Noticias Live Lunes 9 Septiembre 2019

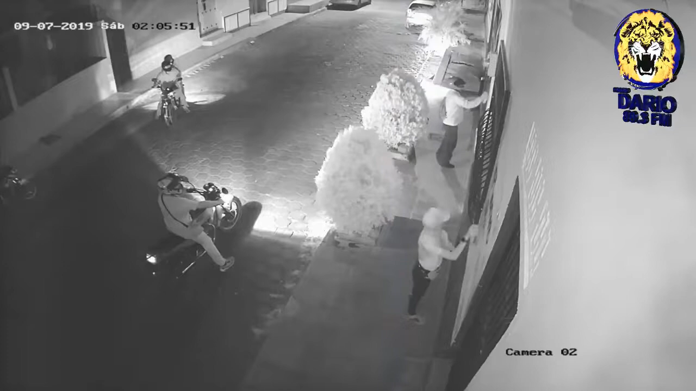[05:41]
Asedio, ataques y mensajes de intimidación fue lo que vivió la ciudadanía leonesa tras el extremo operativo de asedio ejecutado primero por la Policía Nacional,